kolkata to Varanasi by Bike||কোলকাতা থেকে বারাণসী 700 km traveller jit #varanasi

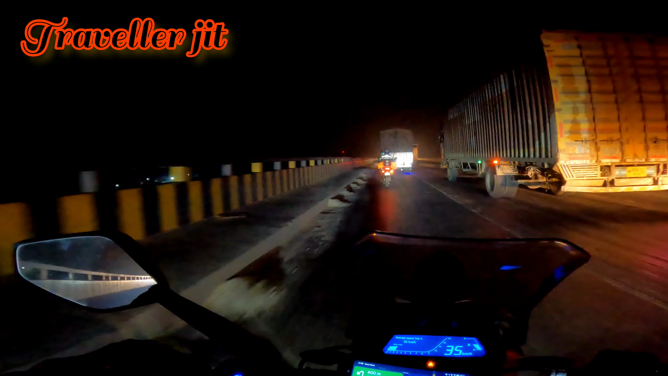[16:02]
কোনো রকম একটু দিতে পেরেছি, তাই আবার অন করলাম। আমরা চলে এসেছি আশি ঘাটে, দেখতেই পাচ্ছ এই ব্রিজটা আছে, এখান থেকে জাস্ট ঘুরে আর ওই ঘাটের দিকে চলে যাবো ডান দিকে। রাস্তায় প্রচণ্ড ধুলো, প্রচণ্ড জ্যাম। অবশেষে মোটামুটি এসে পৌঁছেছি বারাণসী।